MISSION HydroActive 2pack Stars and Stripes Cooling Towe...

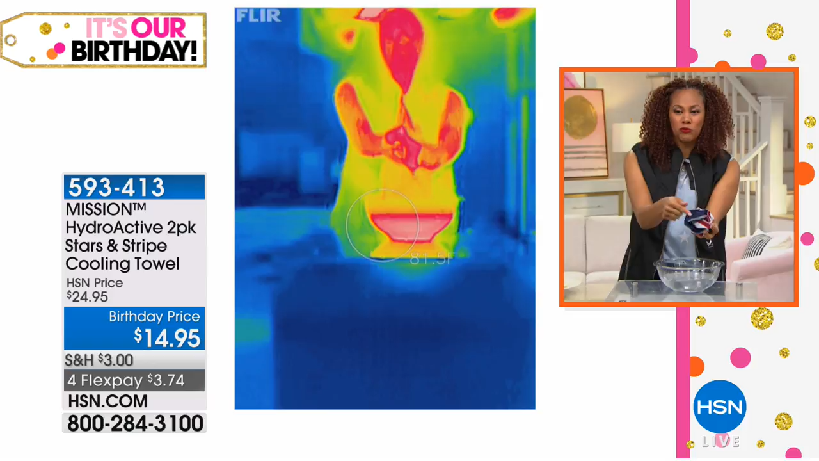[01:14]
You can see how this towel goes from really, really hot in the red and that's really what a thermal camera does. It transfers the hot temperatures into a color for you. So you see it go red and my friends in less than a minute, your personal air conditioner will cool you down, give you relief. It's about safety in the summer.
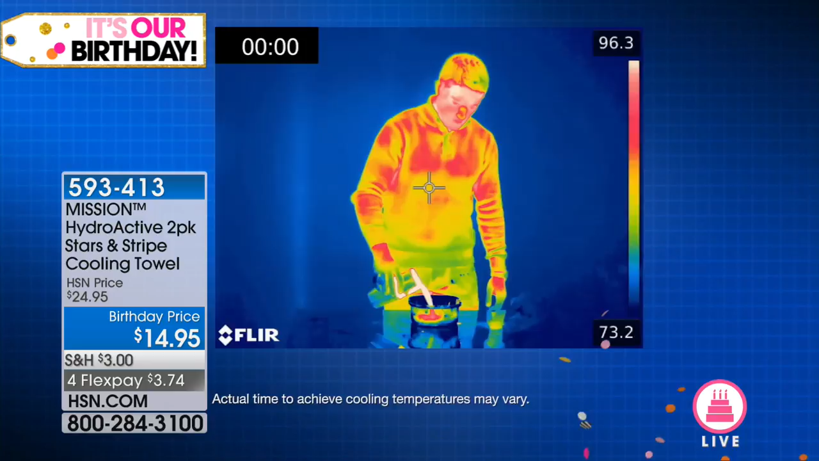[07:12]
This is so cool. I was going to drink this water and show you how it works. Yeah. So here's some water. A thermal camera simply uses color to detect the temperatures. Look at the water. It's 122.
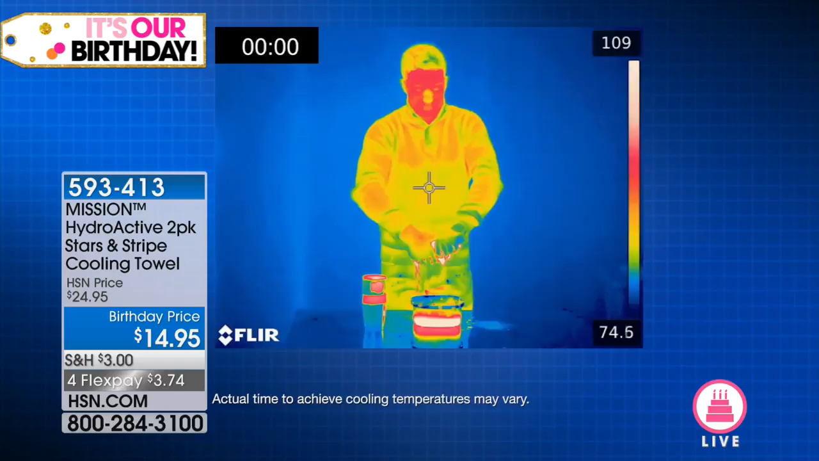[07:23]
On the right-hand side, that white is 100 plus. Wow. You simply soak it in water. You open it up. Let the air activate it. That's all you need to do. Okay. Right?
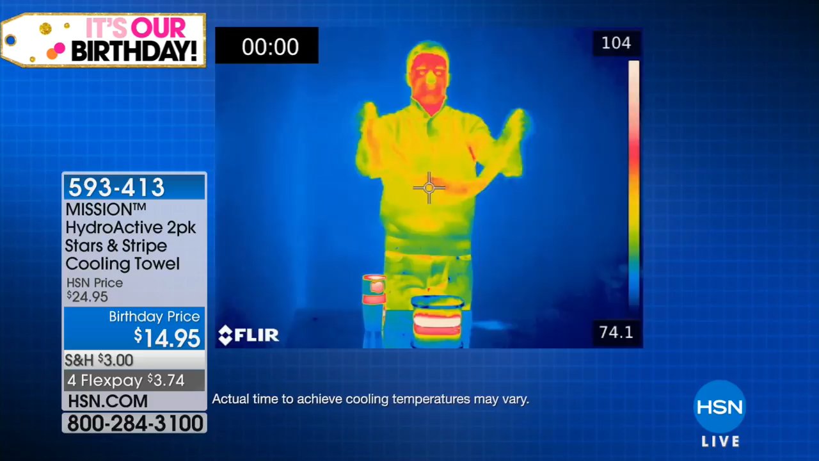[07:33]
Activate that towel, and then you give it some snaps, and boom, you have now cooled yourself down. And the bluer it gets, the cooler it's getting. That's it. Do you see that? And it's instant.